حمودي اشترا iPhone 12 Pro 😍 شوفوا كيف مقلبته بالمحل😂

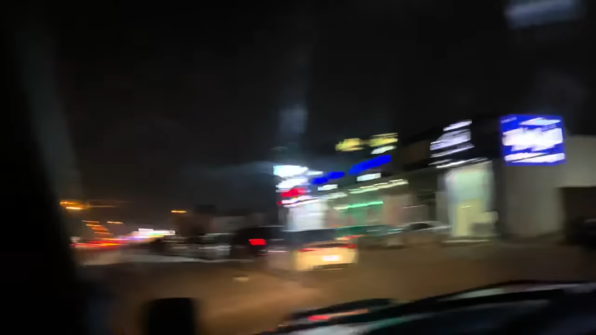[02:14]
طبعا هذا طريق الشيخ جابر بالرياض، وهذا محل العطاوي للاتصالات. والله عنده زحمة. شلون ننزل؟
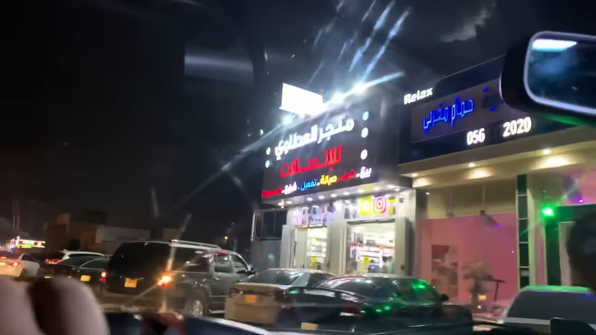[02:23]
متجر العطاوي. ايوه ممتاز، احلى كلام. هذا بيطلع. كفو كفو.